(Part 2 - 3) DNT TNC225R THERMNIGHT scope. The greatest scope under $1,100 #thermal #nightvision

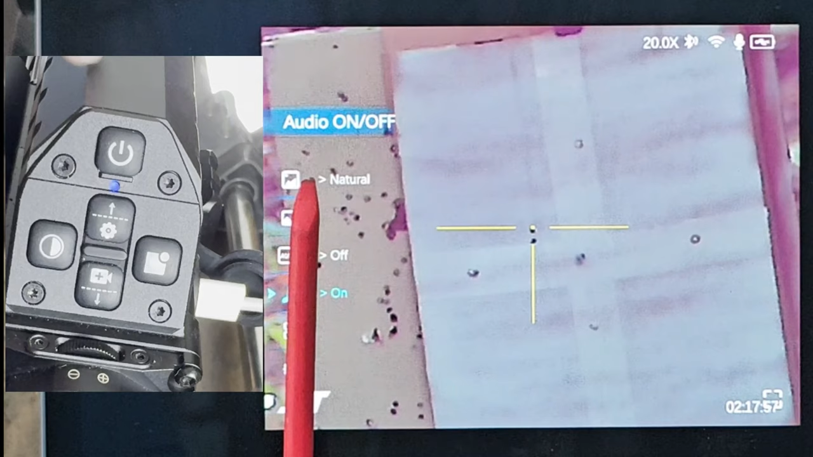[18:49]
The unit itself has a built-in microphone, and that will, you can turn the microphone on or off.
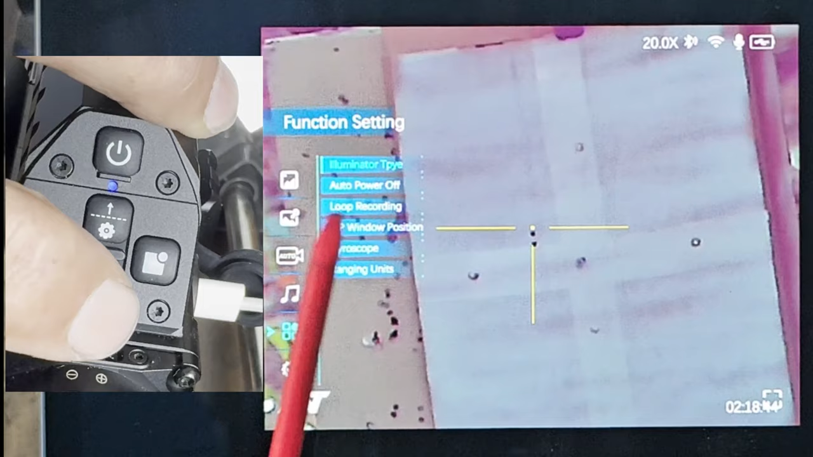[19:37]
Now, auto power on and off, pretty self-explanatory.
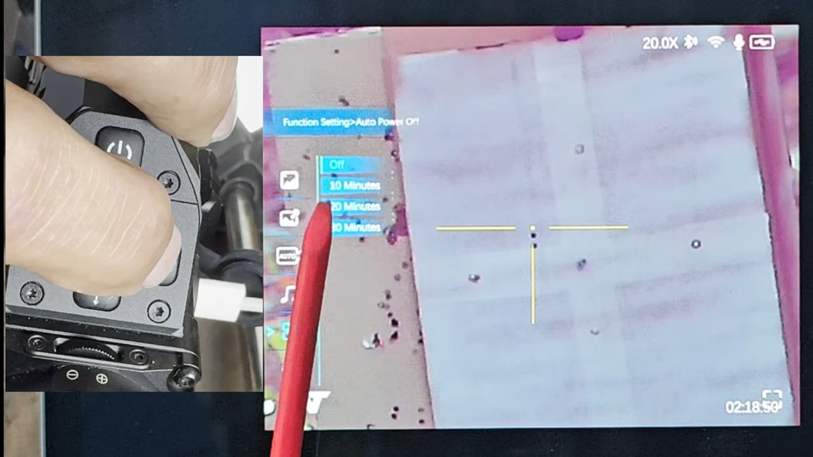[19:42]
You can leave, you can set it for a certain amount of minutes to turn off.
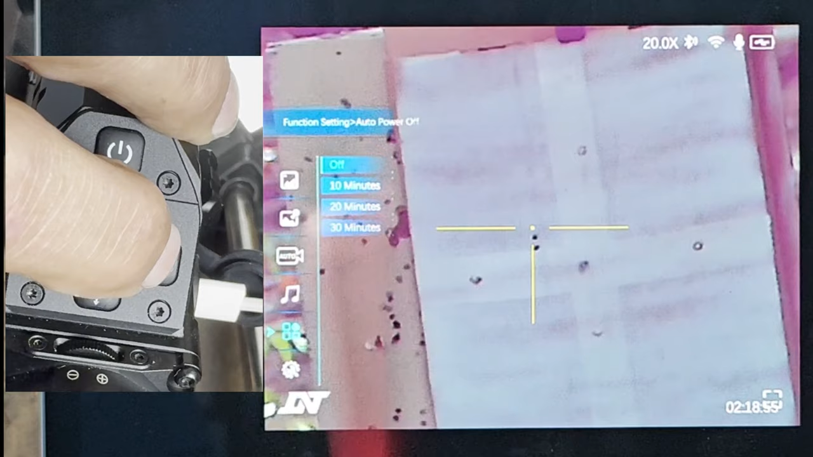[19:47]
Since I do a lot of nighttime thermal, I leave this on, because I'm constantly looking through it.
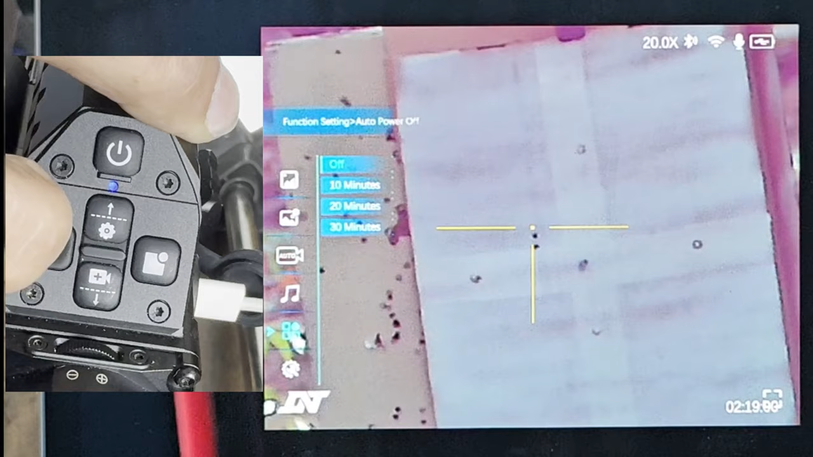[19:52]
But you can set it, you can do whatever you want. Loop recording.
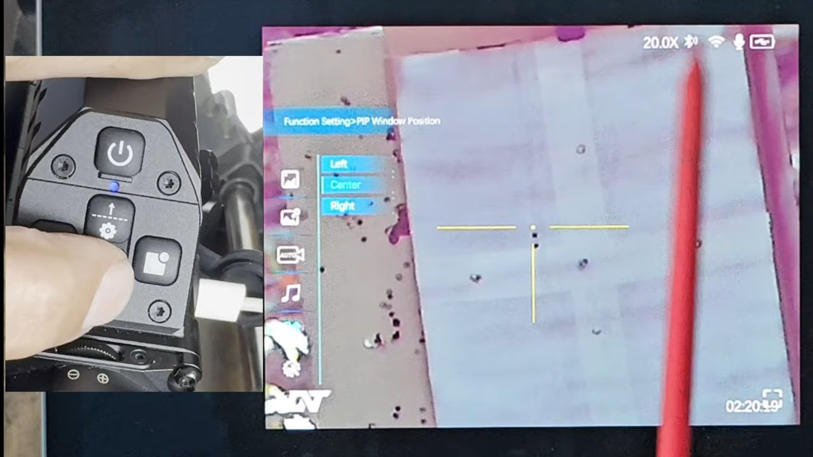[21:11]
So I'm going to go back to left.
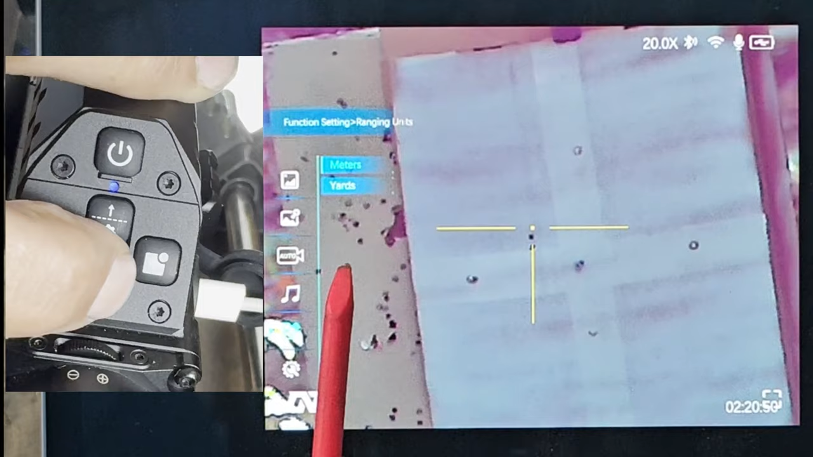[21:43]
Enter it in. That's that. Get out of this. We go to the very last one, which is the system settings.